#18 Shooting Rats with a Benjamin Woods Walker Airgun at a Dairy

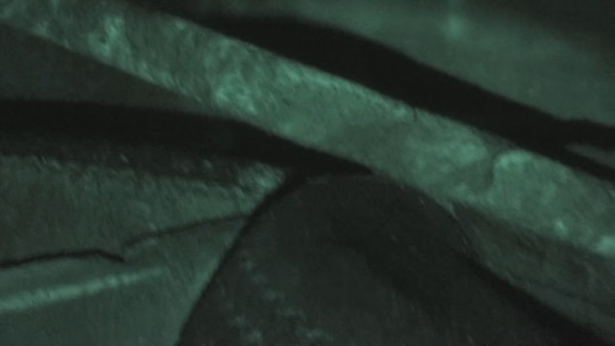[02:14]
Infrared laser is invisible to the rats, of course, so that's what I use.
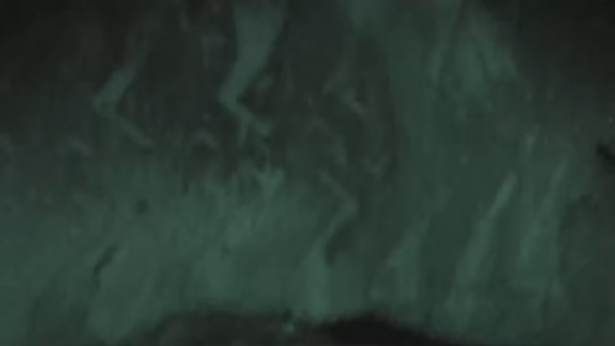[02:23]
These old tires are used as weights to hold down plastic on top of the feed and the feed bunkers.
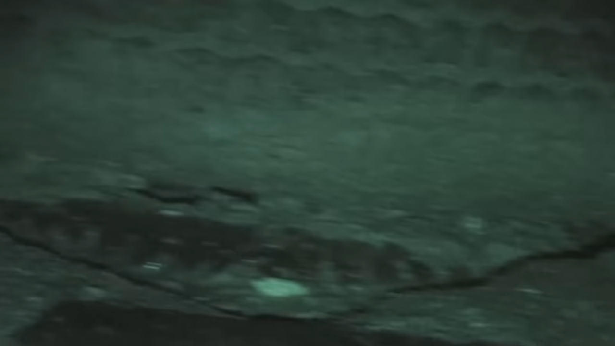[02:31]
And when they're not being used to hold the plastic down, they get stacked off to the side and the rats move in and set up shop, and next thing you know, they've got a pretty good castle. Because of the short gestation period of the rats, about 3 weeks, and the fact that a female rat can reproduce or can breed again the day after she gives birth,
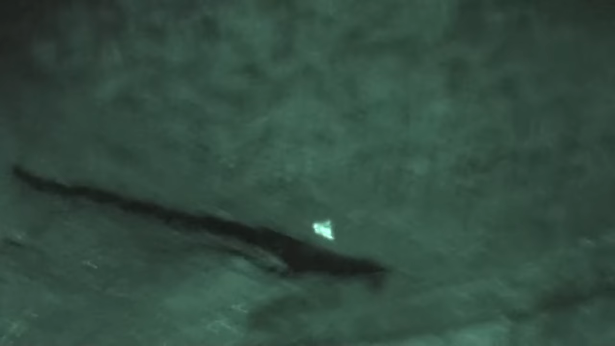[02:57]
and the fact that they have up to 16 young per litter,
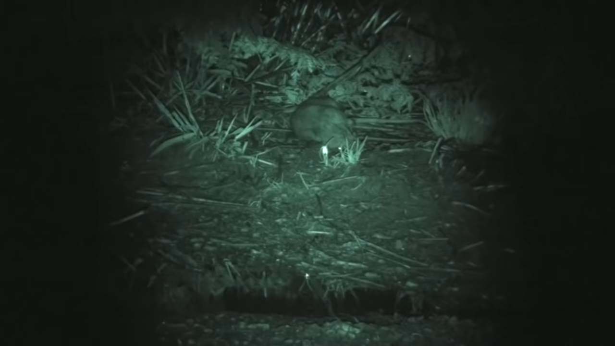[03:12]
It doesn't take long for the rat numbers to explode. This is about a 25-yard shot. This guy was on the other side of a big puddle there, next to some vegetation. And pretty soon his buddy comes to check things out. I guess he decides he'll have a snack while he's waiting for his friend to wake up. Big surprise.
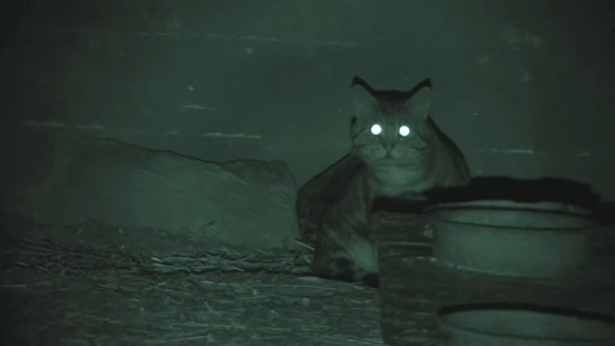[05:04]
where the calves are fed grain, and I stumbled upon one of my hunting partners,
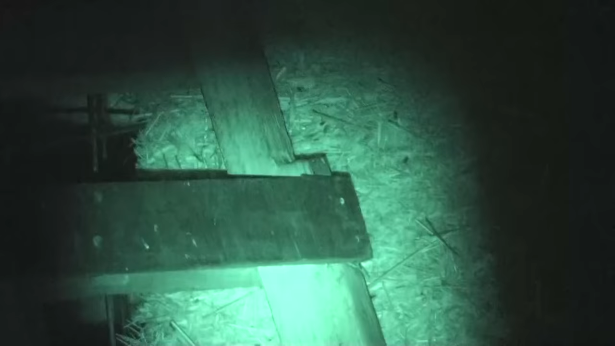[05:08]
one of the farm cats, in there looking for a late night snack. So I leave and go elsewhere and let it hunt.
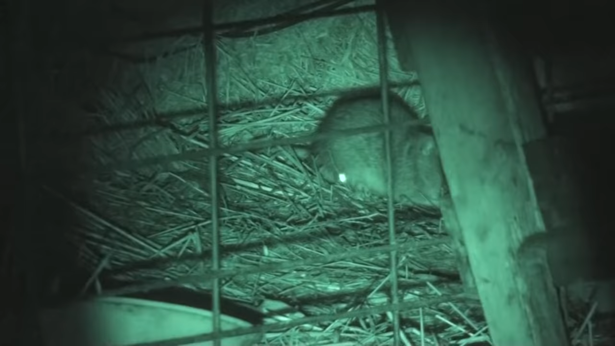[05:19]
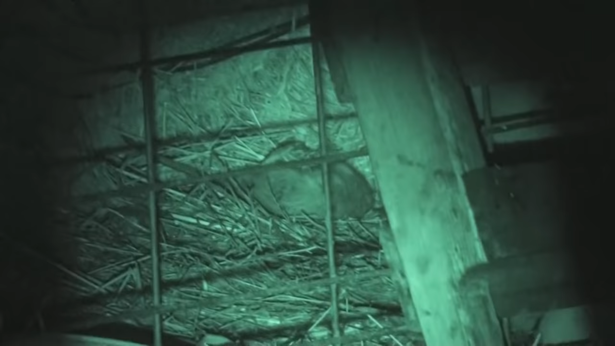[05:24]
There's a calf right behind the leaned up pallet there.
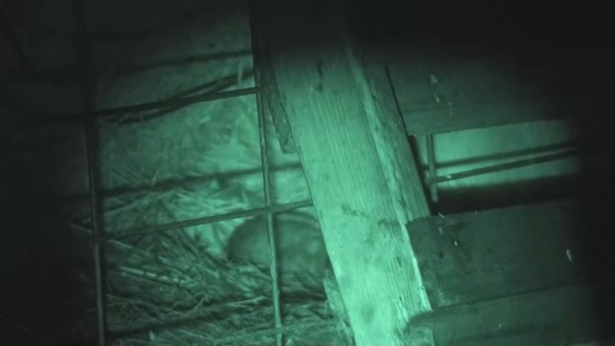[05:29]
Perfect shot for the rat. Calf doesn't have any idea what's going on. You have to keep in mind that you and I can see very well with the infrared light and the camcorder, the night vision.
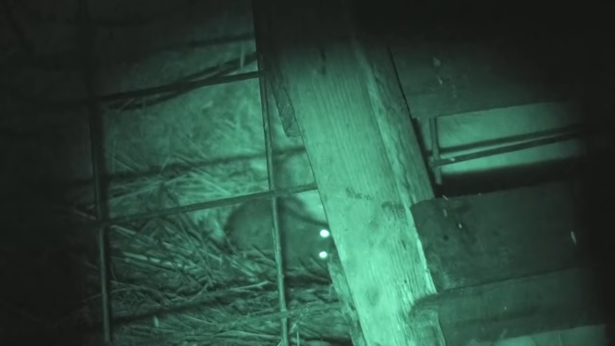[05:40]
But to the rat and to the calf, it's dark.
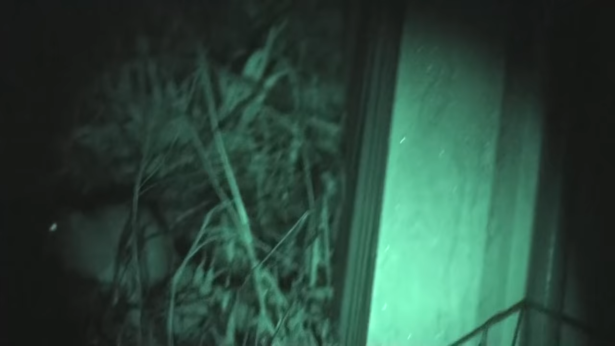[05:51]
Mostly sensing what's going on by smell and by sound.
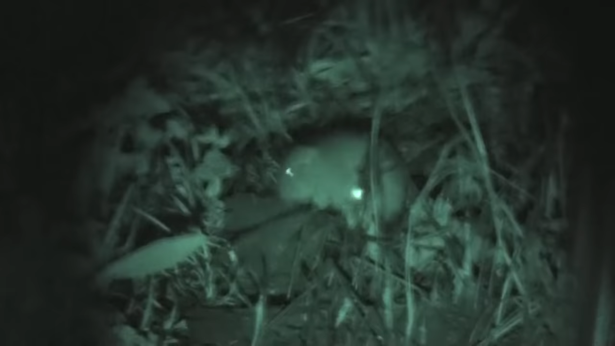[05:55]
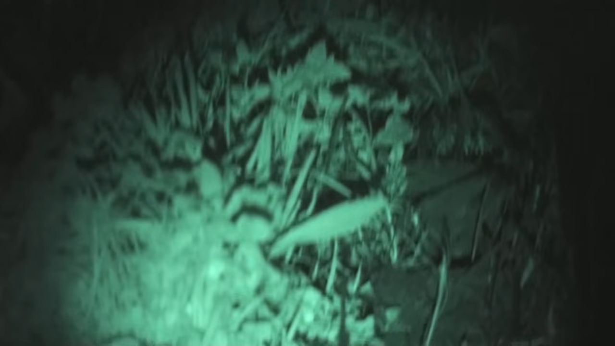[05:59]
This video was shot in November of 2015. A lot of vegetation, mature vegetation standing up.
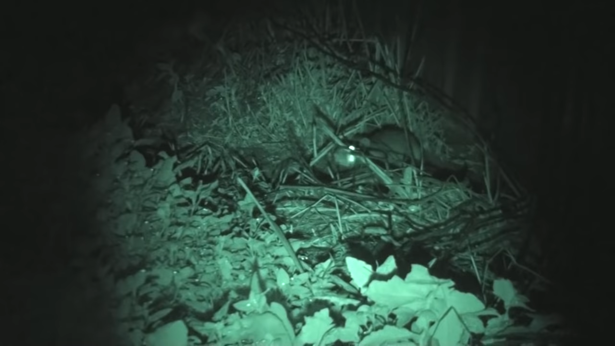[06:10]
Can be kind of challenging to seeing the rats, but you work at it, you can get it done.
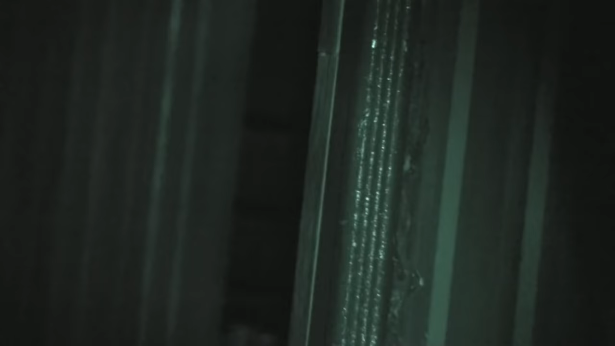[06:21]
This is the back of a sleeping barn.
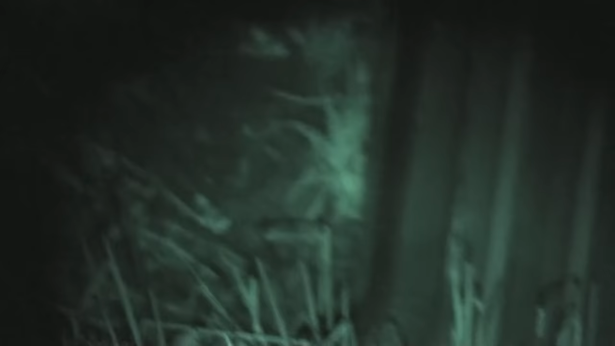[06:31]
Rats burrow in underneath the foundation,
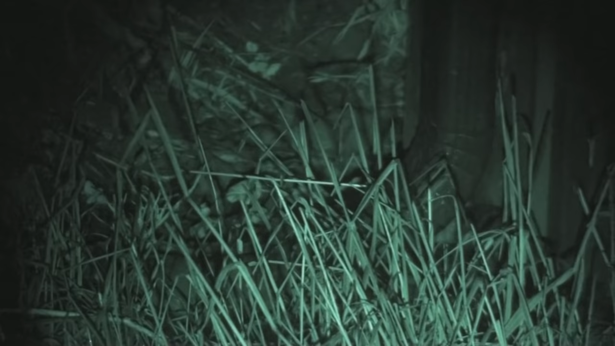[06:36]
and they can go through inside to be with the cattle where the feed is and the protection,
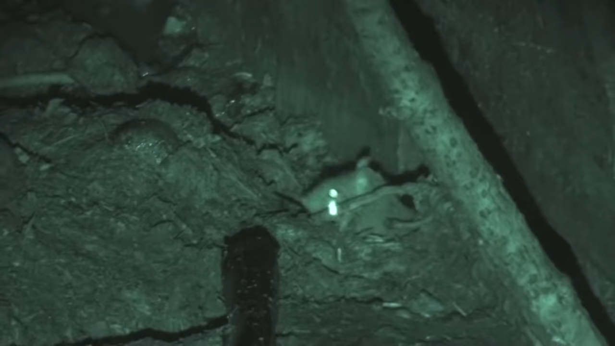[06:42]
and then they can come out and get whatever it is they get outside in the nice tall grass.
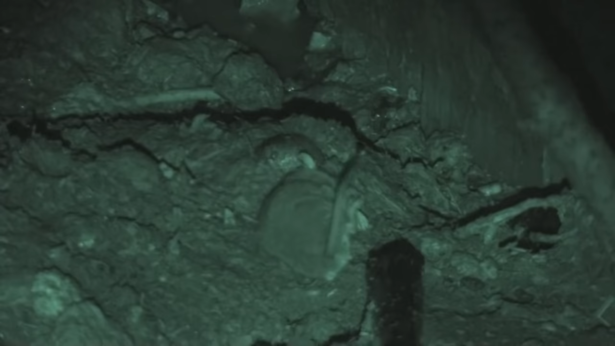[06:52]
This is a young rat. One of the things I've noticed more recently is that as I've killed off the rats and lowered their population, and the cat population at the dairy has increased, that I'm seeing fewer and fewer young rats. And I believe that the predators, the cats, the coyotes, the owls, the other animals who see the rats as a food source, are